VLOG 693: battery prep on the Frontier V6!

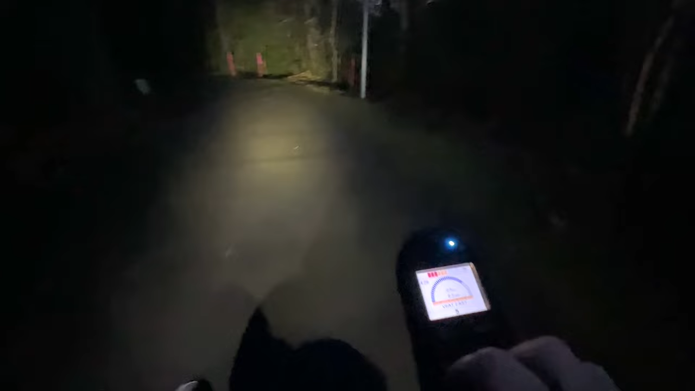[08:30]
miles an hour i don't remember on this chair i swear 6.5 is the speed it went but um i mean the motors sound like they always have
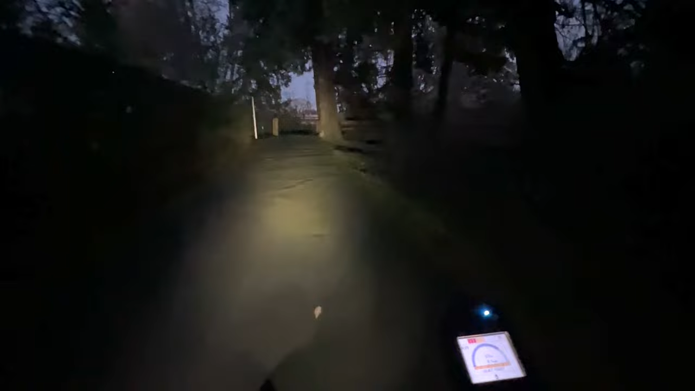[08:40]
historically and i'm pulling up hills just fine and the battery is staying pretty stable so yeah i don't know might be all right let's see here i guess we'll get out here there's some hills big old steel deck bridge